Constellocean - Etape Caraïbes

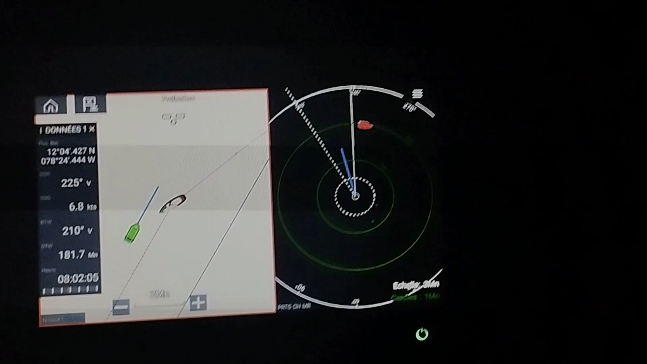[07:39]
À mesure que l'on se rapproche de Panama, les cargos sont de plus en plus nombreux. Et les routes de collision sont fréquentes car peu de bateaux se déroutent.
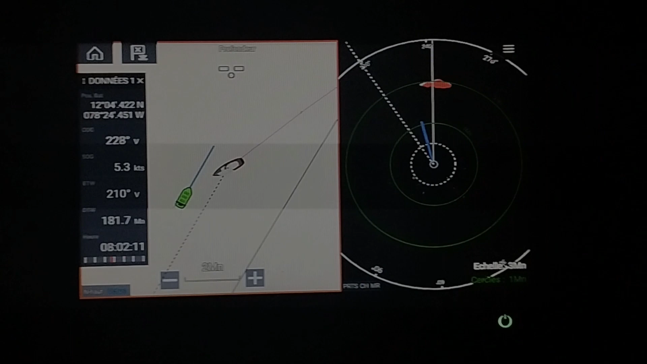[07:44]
Il faut être vraiment vigilant lors des quarts de nuit.